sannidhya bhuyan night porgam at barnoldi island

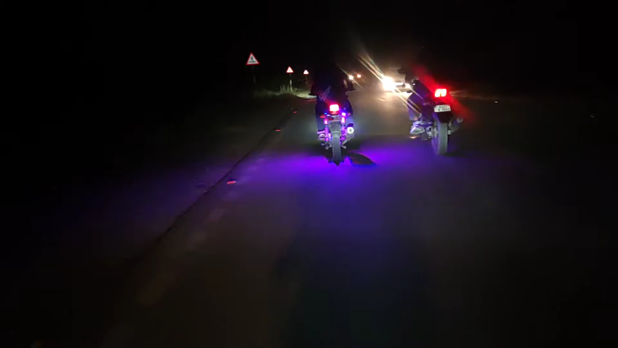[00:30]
গাইজ আইলেণ্ডত প্ৰগ্ৰেম হৈ আছে, গৈ আছোঁ প্ৰগ্ৰেম চাবলৈ। তো সান্নিধ্য ভূঞা আহি আছে ইয়াতে আজি ৰাতি। তো মানুহ চাওক পুৰা ইয়াৰ পৰা ভিৰ আছে, লাইট চাইট পুৰা জ্বলি আছে, দেখিছে আপোনালোকে।
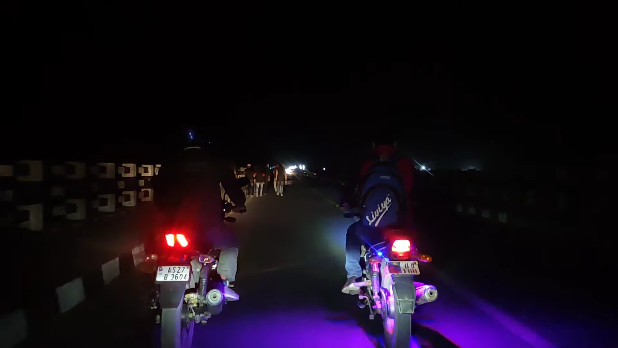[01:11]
চাওক পুৰা মানুহ আহি আছে, অহা যোৱা হৈ আছে এটা আইলেণ্ডত। যিসকলে আইলেণ্ড আহি পাইছে গমে পাইছে, ওচৰবিলাকে গমে পায়। গাড়ী ক'ত আহিবি? গাড়ী আগৈ যান।